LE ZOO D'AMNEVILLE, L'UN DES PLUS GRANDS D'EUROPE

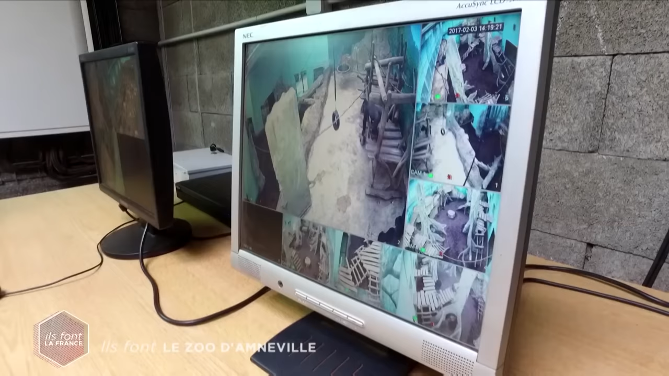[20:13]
Bon, le premier gorille n'est pas vraiment intéressé, mais Juan et ses équipes persévèrent et vont observer leurs réactions grâce à des caméras de vidéosurveillance.
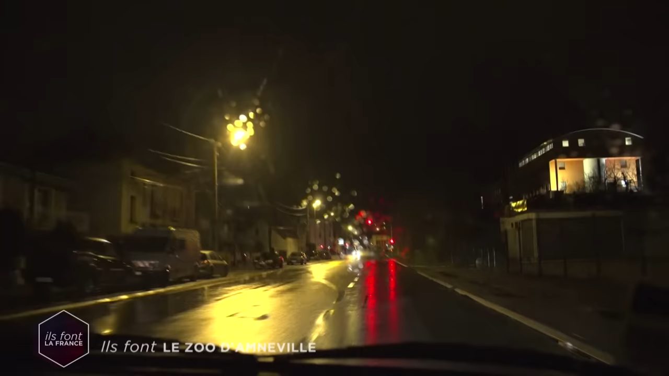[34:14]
il n'est pas encore 6 heures quand Philippe lui part faire les courses du zoo